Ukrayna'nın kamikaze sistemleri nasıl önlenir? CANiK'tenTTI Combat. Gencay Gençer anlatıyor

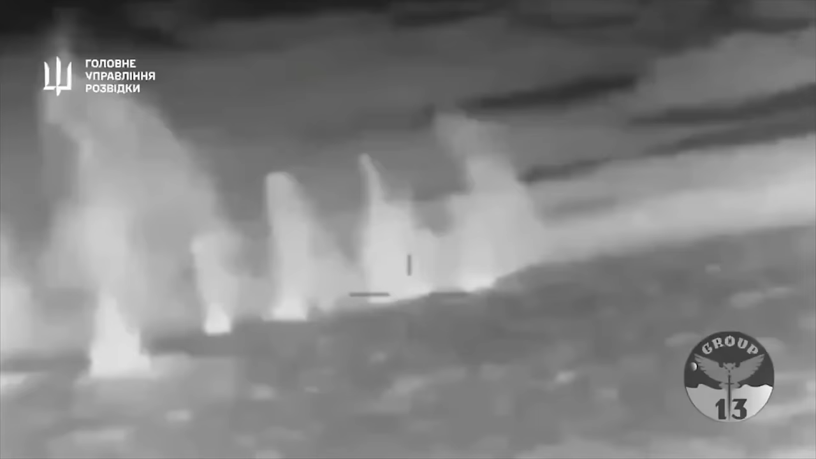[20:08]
Yani son bir yıldır çok önemli platformları
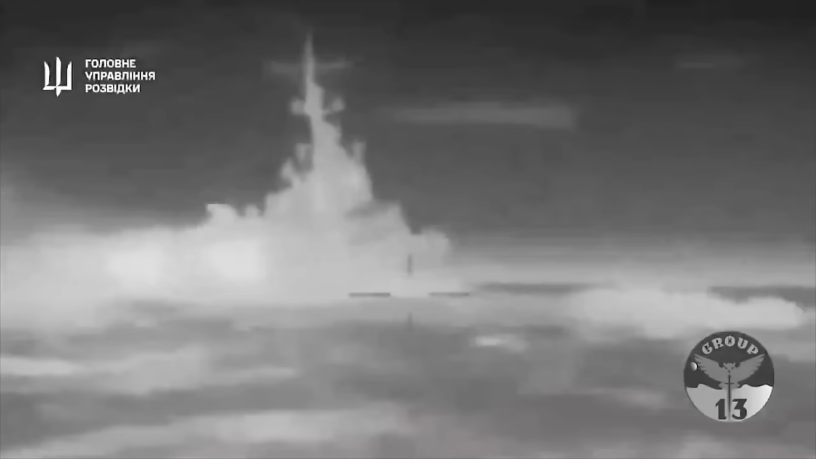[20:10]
Ukrayna'nın su üstü kamikaze droneları tarafından imha edildi.
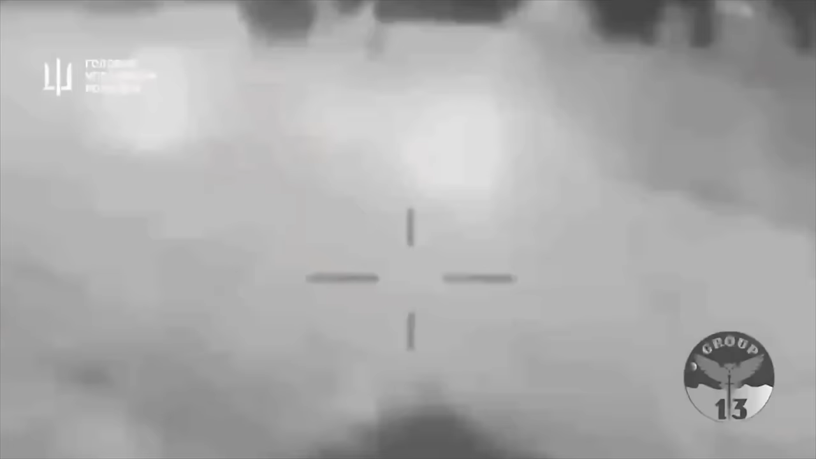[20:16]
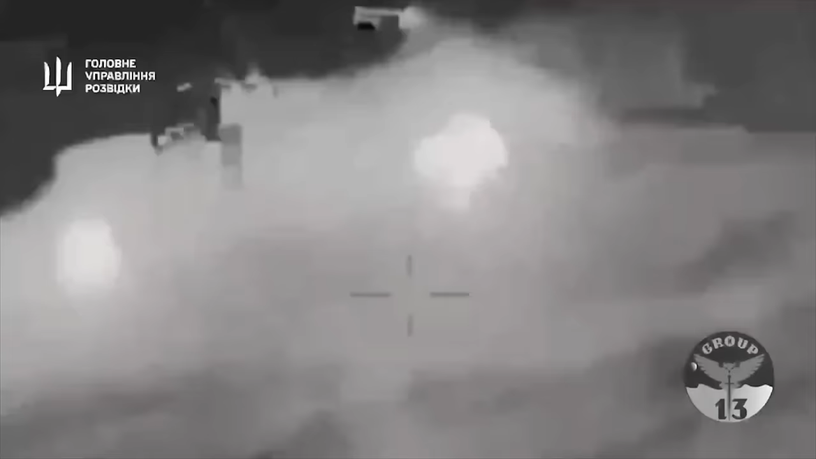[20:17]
Ve görüntüler hep son yaklaşma anını gösteriyor. Demek ki belli mesafeye kadar radarlar gözükemiyor.
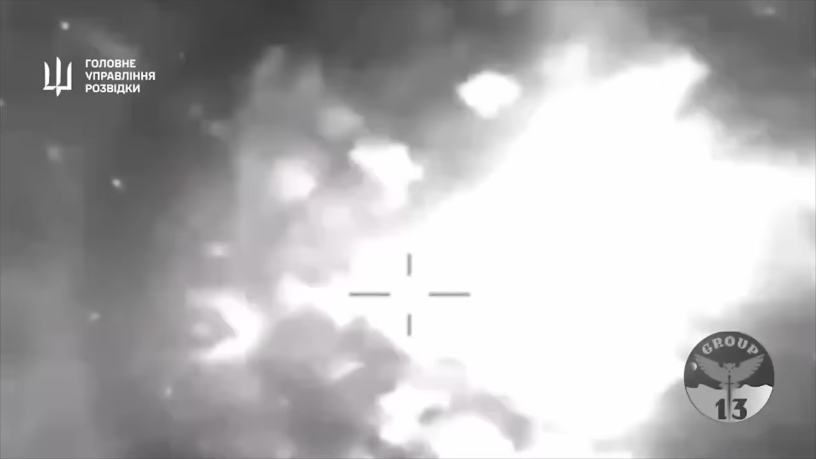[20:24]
Zaten bu platformlar suya çok yakın.
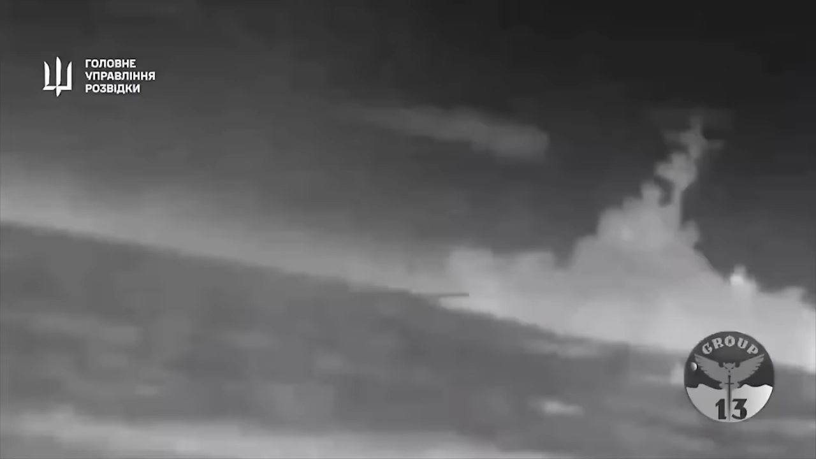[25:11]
Çarptığı yerde de belli biraz içeriye penetrettiğinden sonra içeride patlaması.
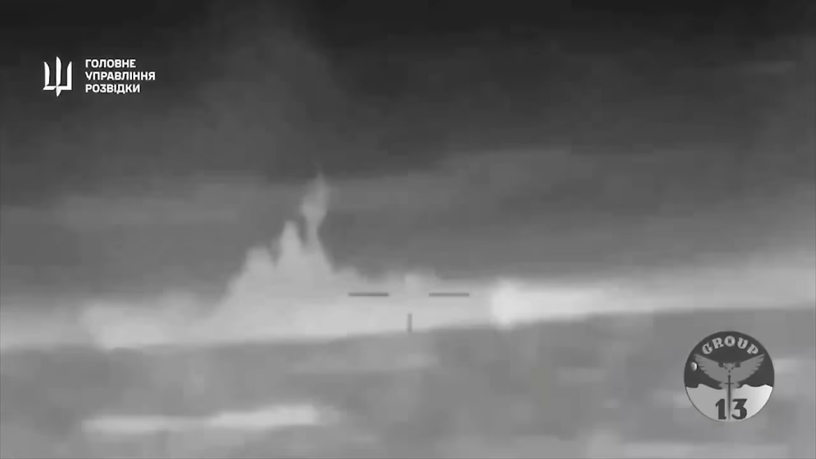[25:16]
Yani siz ancak size karşı gelen böyle bir tehdit'i eğer ki